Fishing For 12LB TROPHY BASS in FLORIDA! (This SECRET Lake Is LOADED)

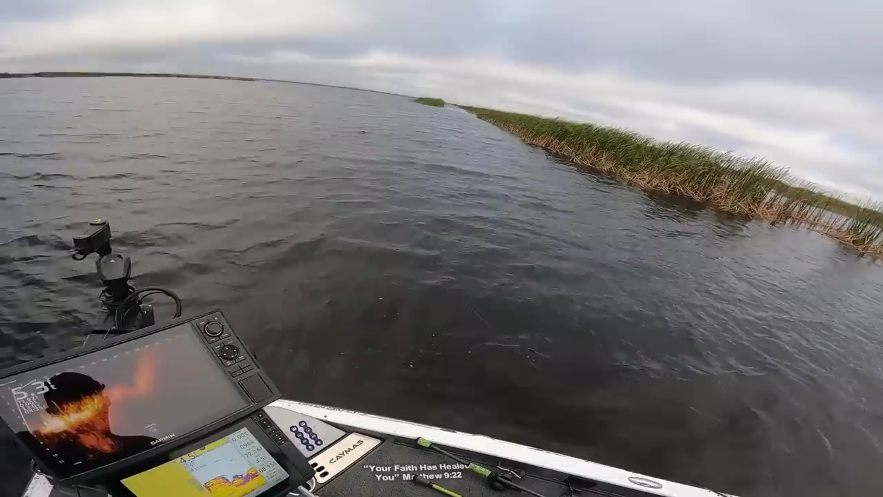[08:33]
Oh, they're right underneath the 30 mark? Yeah, big one. Where are you at? Close. You can cast out there. There he is. Oh, I got a little one. There's a big one out there. There's a bunch of fish going around.